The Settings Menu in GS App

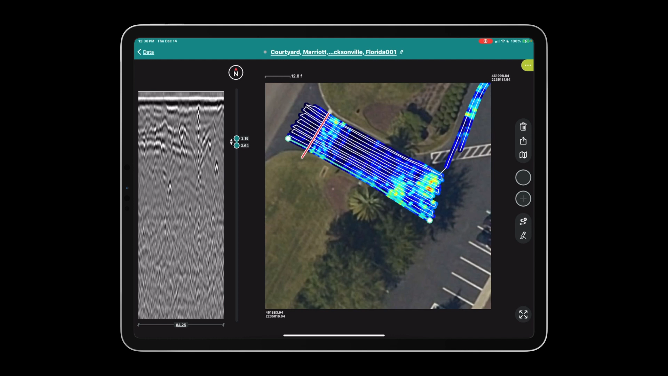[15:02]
if you two finger swipe on the screen it'll take you exactly to that place so here's all 84 feet in one b scan right on the screen you
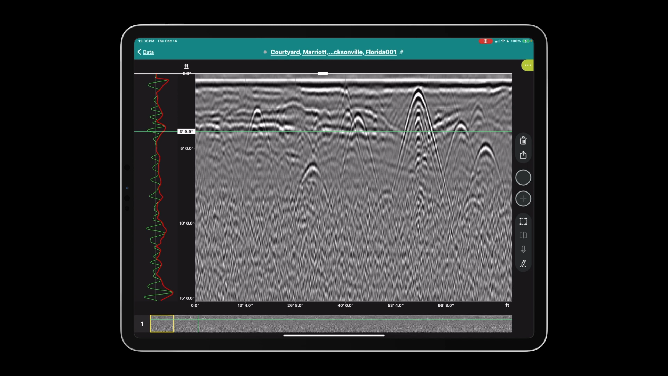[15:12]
can see lots of hyperbolas here lots of utilities lots of work to be done thank you for joining us we'll see you in another video